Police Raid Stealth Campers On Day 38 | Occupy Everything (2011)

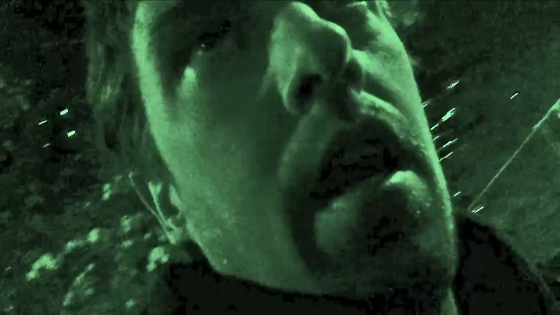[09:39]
There's a lot of media. There's a lot of police. There's a lot of new faces.
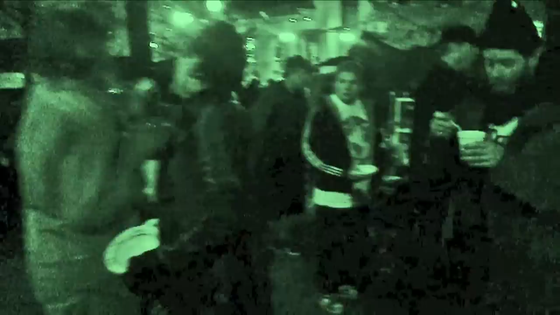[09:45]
But the kitchen is still running at full blast, although preparations being made for the inevitable.